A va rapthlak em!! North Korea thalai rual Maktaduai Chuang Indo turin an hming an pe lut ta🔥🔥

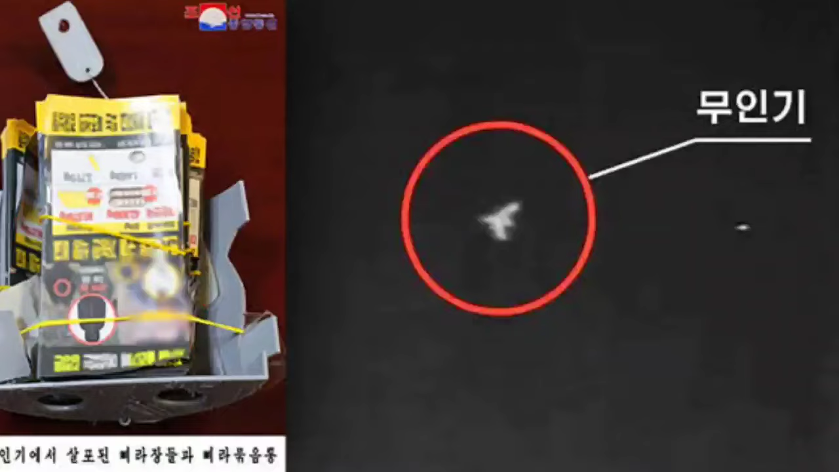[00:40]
North Korea chuan South Korea chu Pyongyang a drone tho lu